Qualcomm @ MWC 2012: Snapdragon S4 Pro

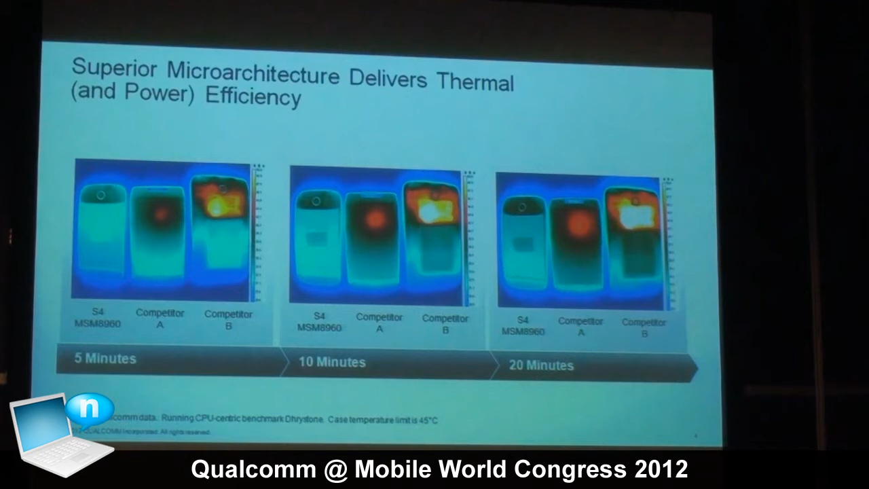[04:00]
And it turns out one of the biggest design challenges is how you drive the compute in that form factor without having it melt, basically in all honesty. So up here what we're trying to show you is the difference in the kind of architectural approach that we take and some of the architectural approaches that result from how our competitors' chips work.